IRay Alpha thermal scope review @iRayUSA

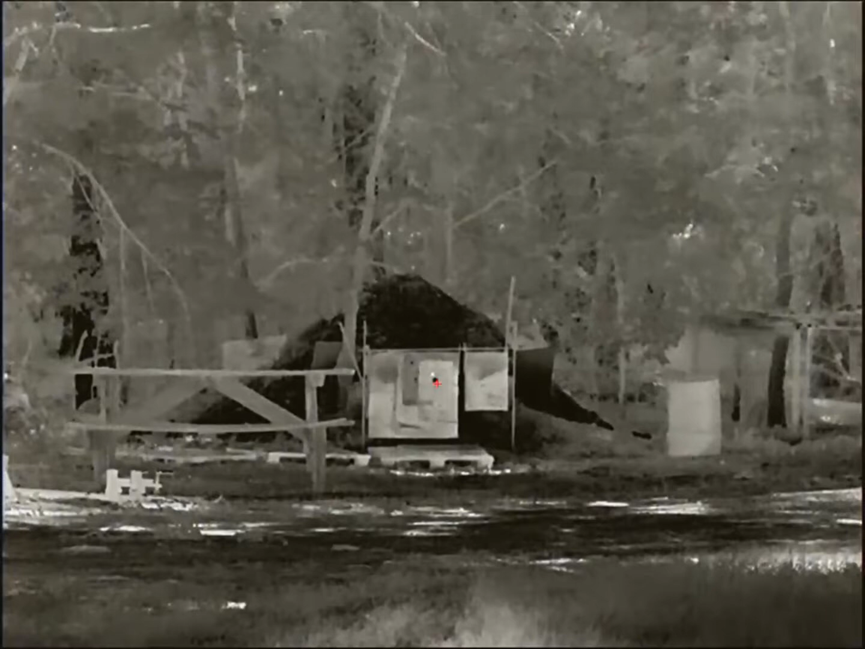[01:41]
That is the piece of tinfoil I'm using for a target.
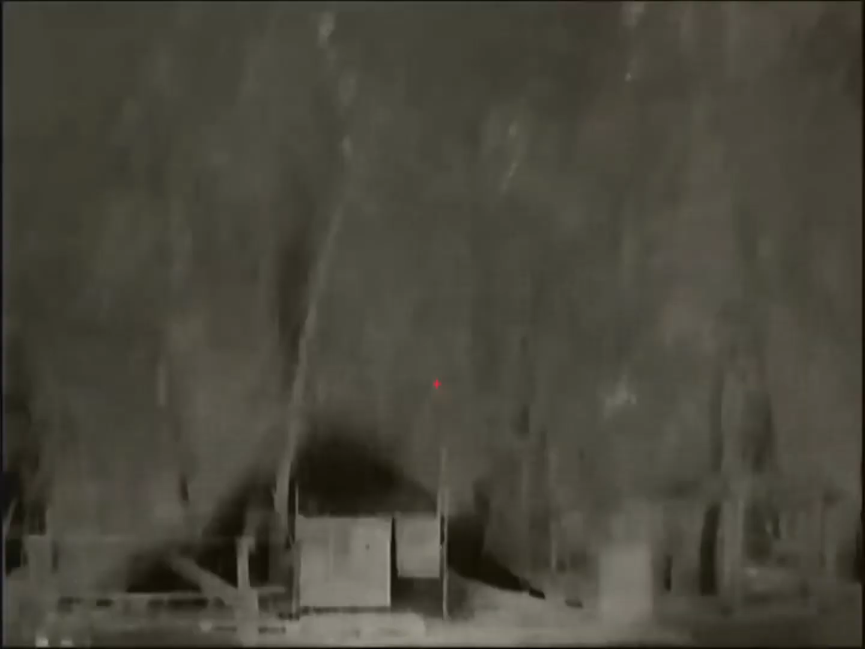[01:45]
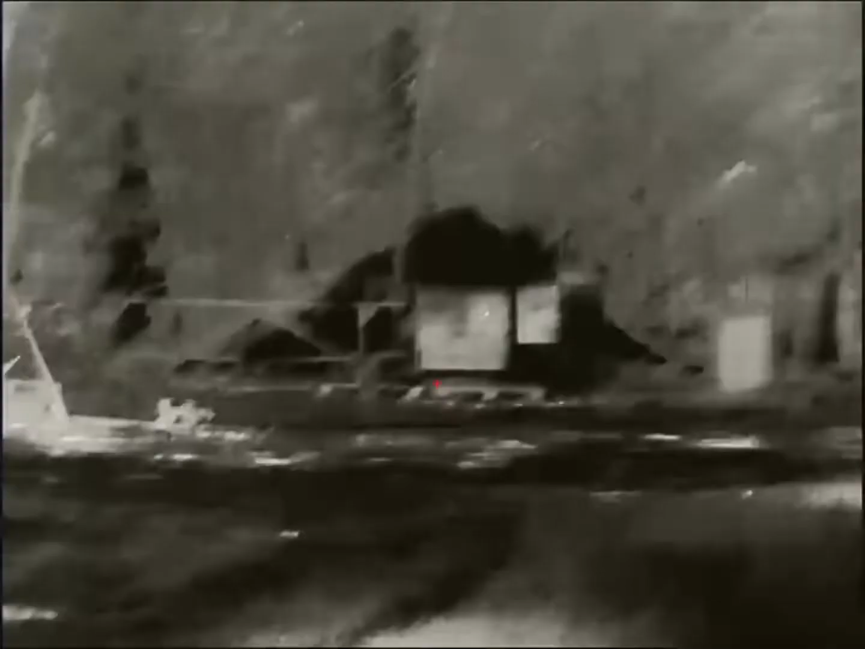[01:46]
You can see the white dot. That's where the hot spot where the bullet hit. I'm using a shoot and glow thermal target.
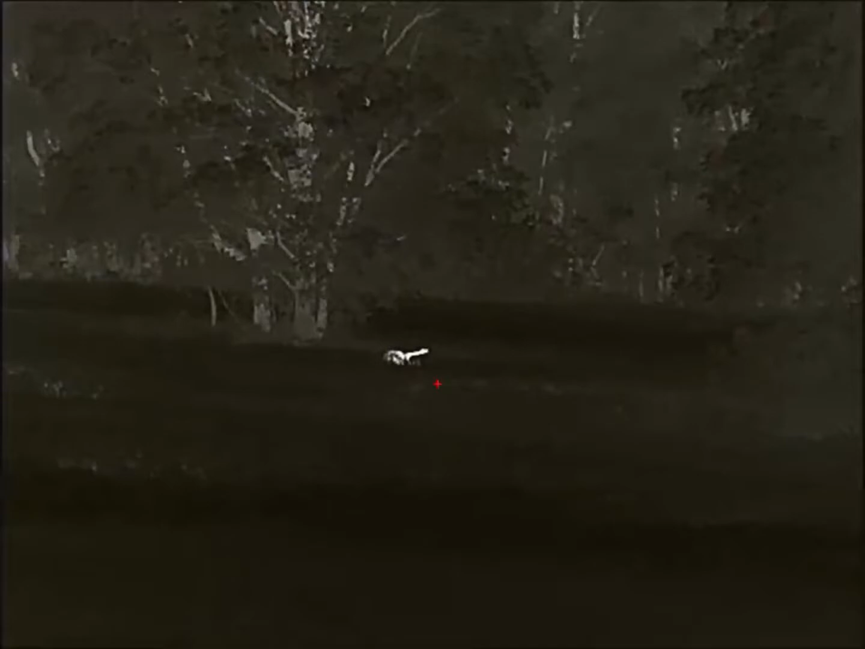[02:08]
Pigs are probably close to 150 yards.
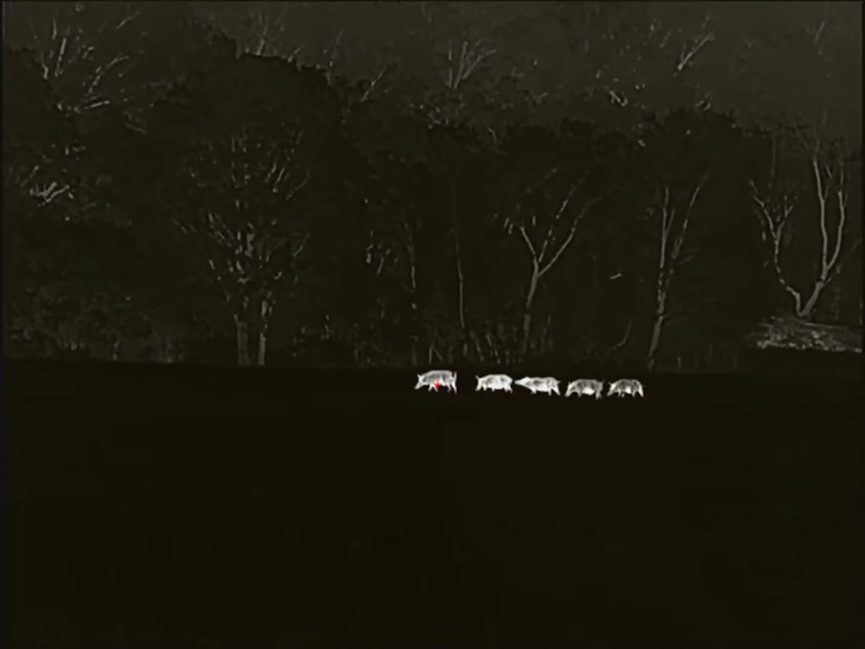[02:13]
I'm running it in the highlight mode. The scope uses the infrared outdoors app that you can watch your videos on, pull them off, transfer them to your phone.
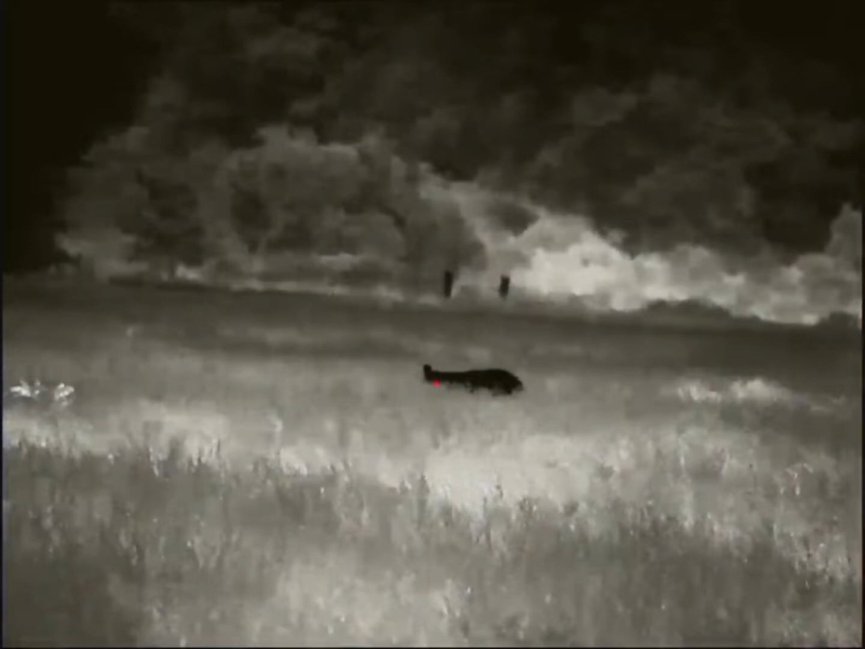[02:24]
The menus work exactly the same way as the iRay Ricohs do. Same button layout. I'm running it in the highlight mode.
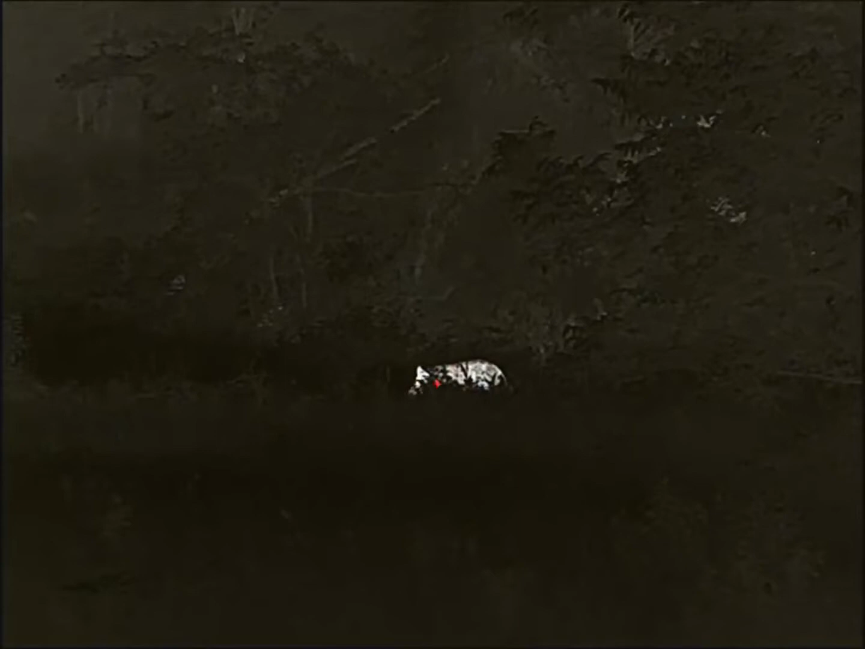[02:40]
You see how it darkens the background and the surroundings when it's got an animal in it. It's hot. When it's in the highlight mode, it really makes an animal pop stand out really good. It's easy to pick it up. See how it lightened up when the animal disappeared because of the heat signature.
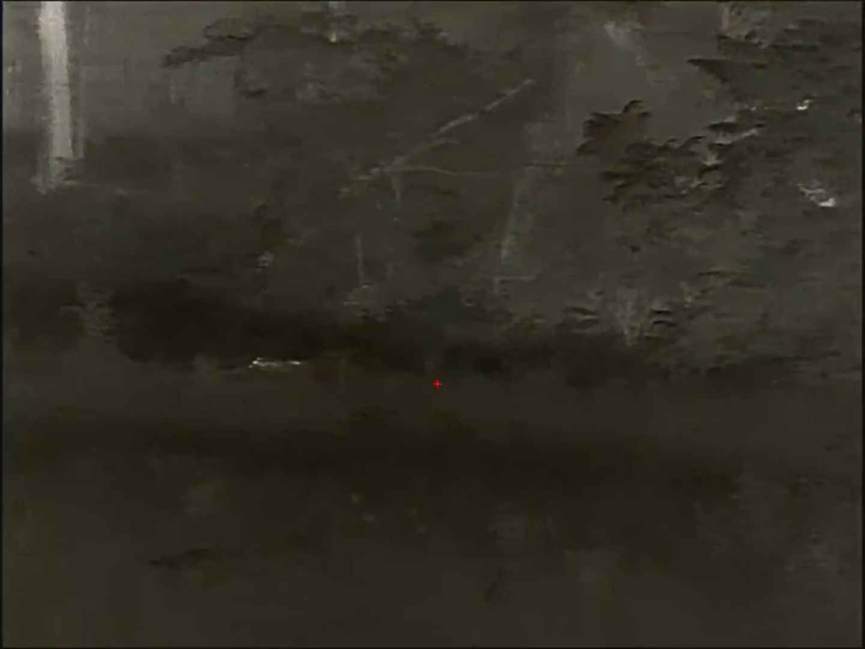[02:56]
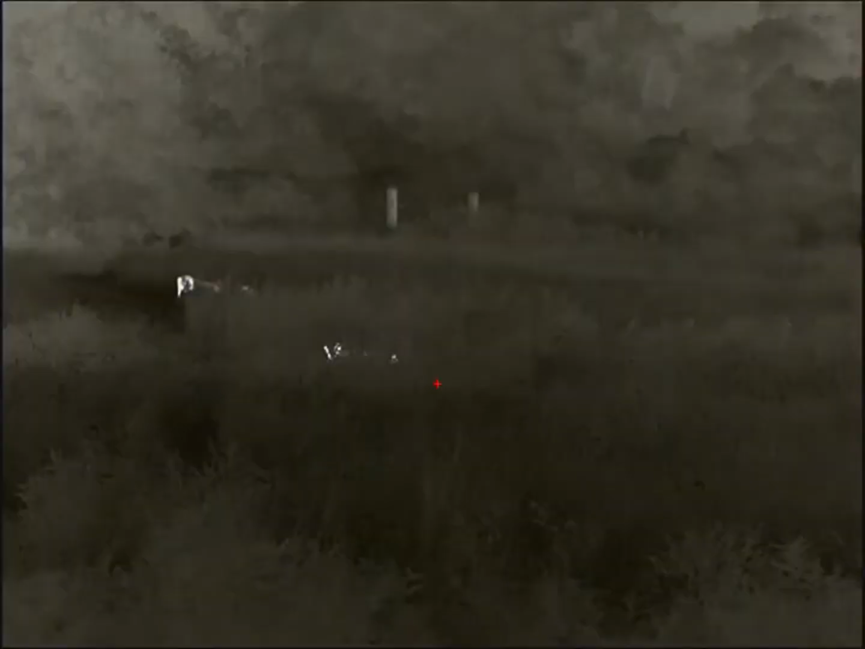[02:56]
It's really easy to spot an animal out in tall grass or thick brush cover or something like that with a highlight mode.
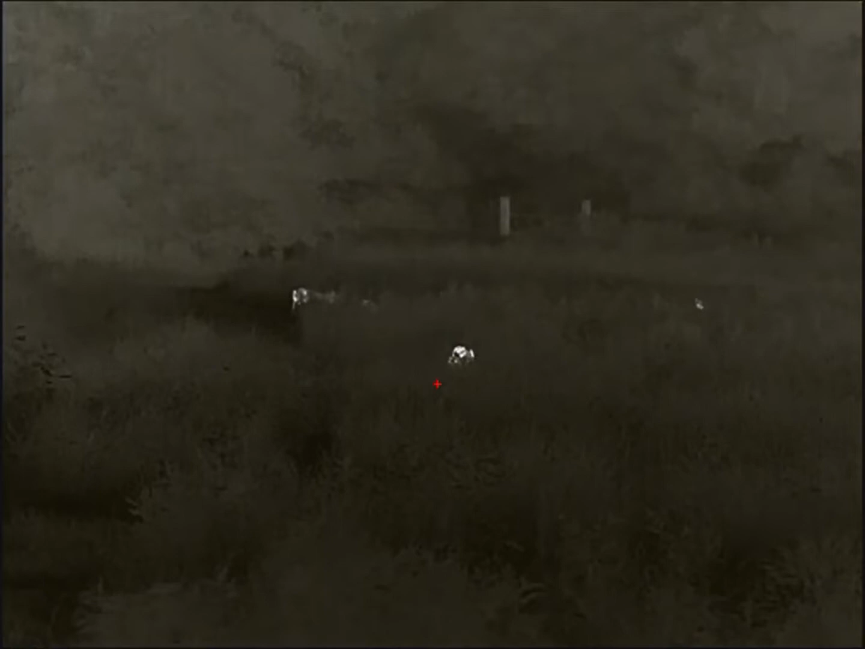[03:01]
It's very noticeable darkening and brightening of the image.
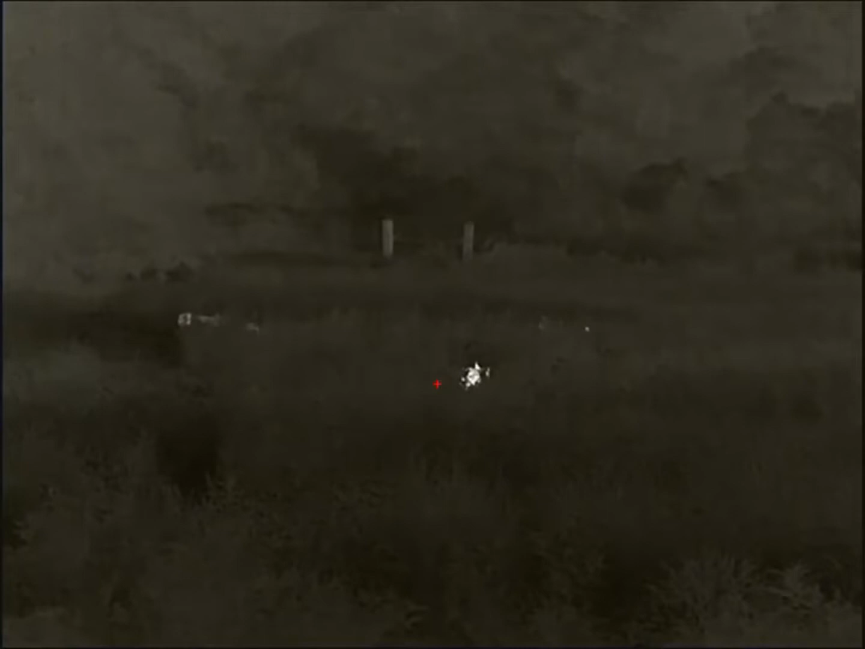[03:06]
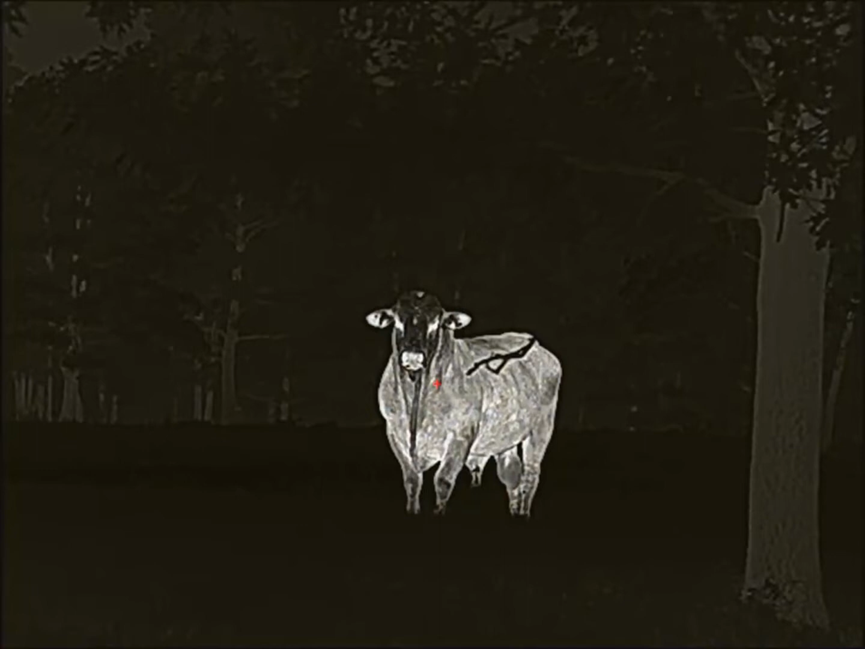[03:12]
This is a different color palette options that you have.
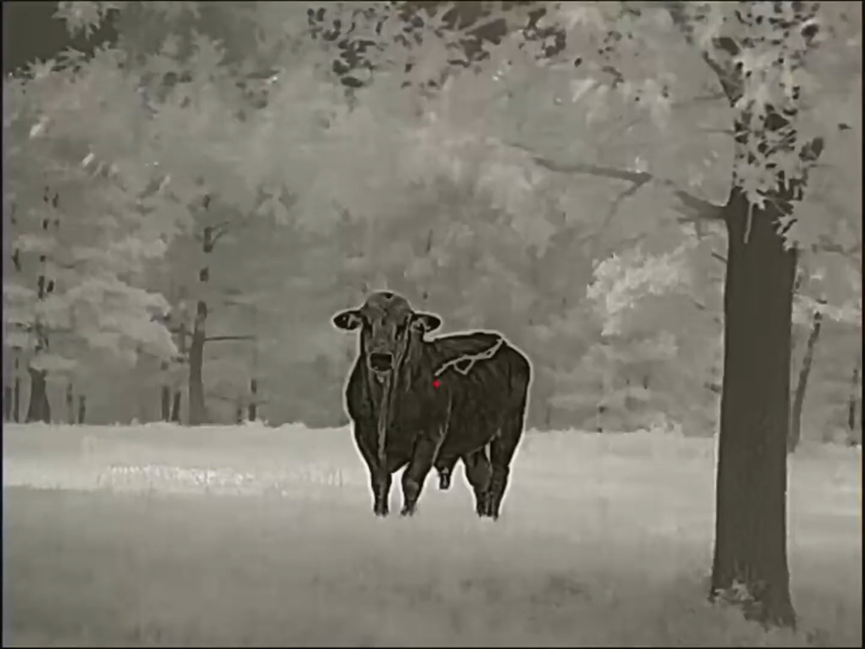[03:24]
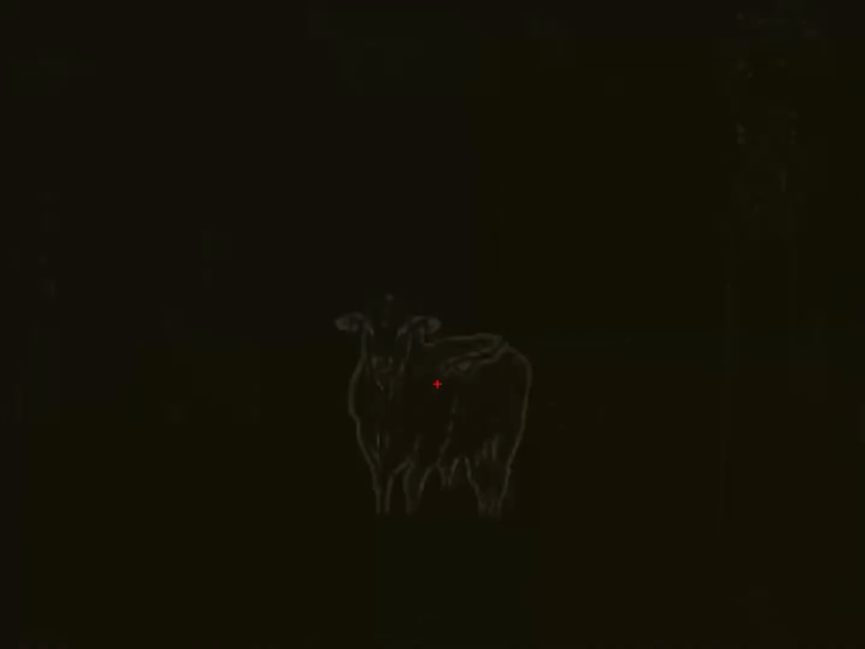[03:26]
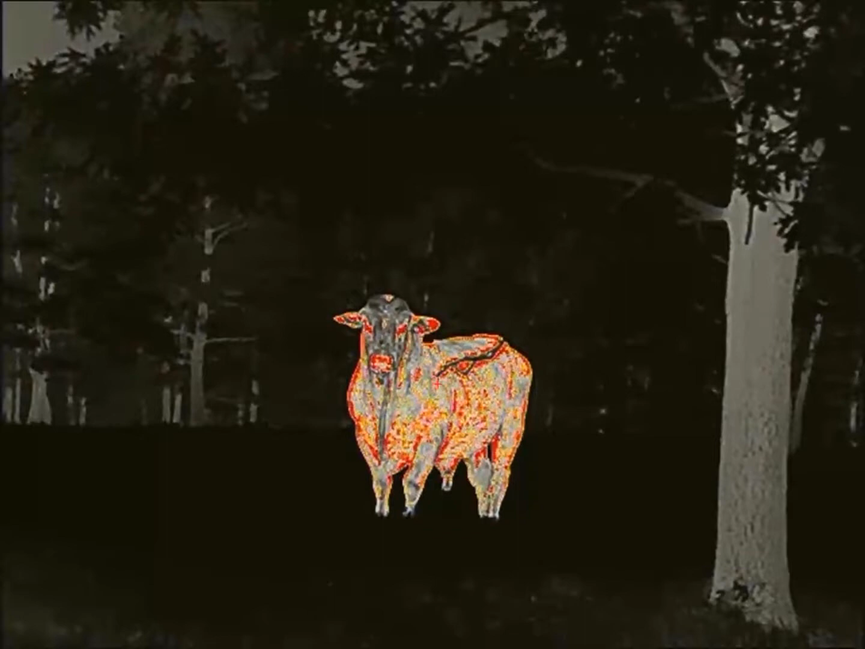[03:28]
I really like the highlight mode on the Alpha and on the Ricoh 640s also.
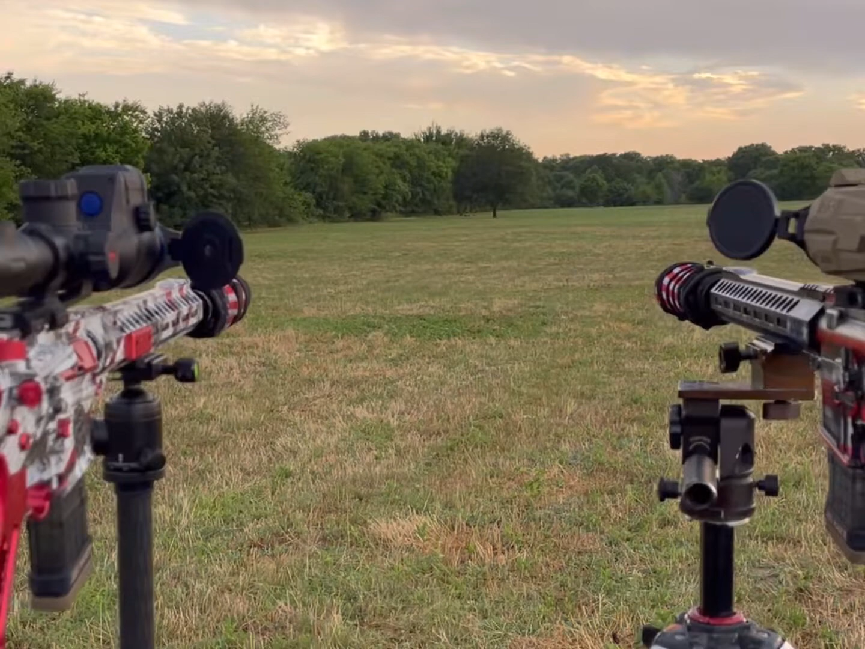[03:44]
The clip after this is what it looks like through the Alpha. These pigs are at 300 yards. It just got done raining. It's really humid and hot.
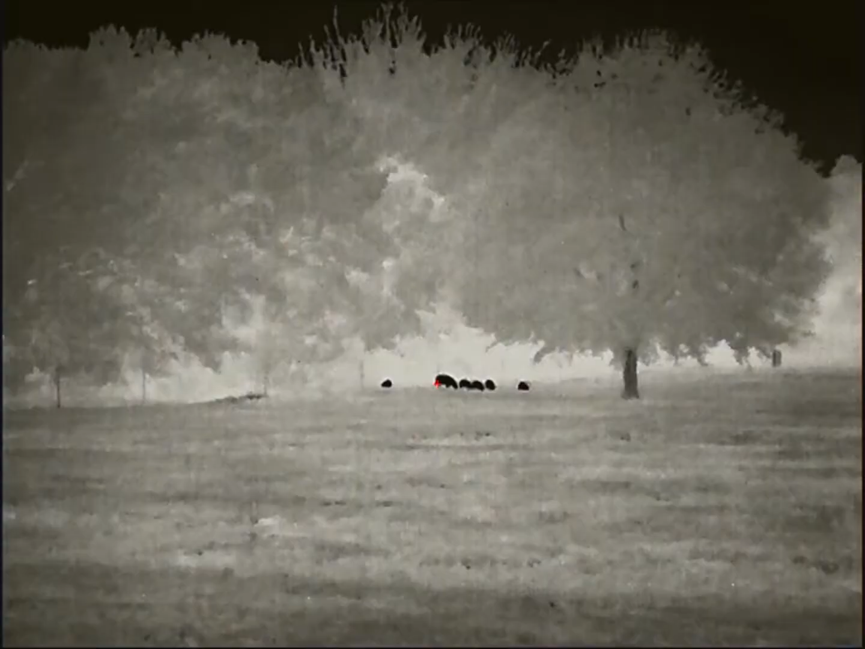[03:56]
Not ideal conditions to look through a thermal.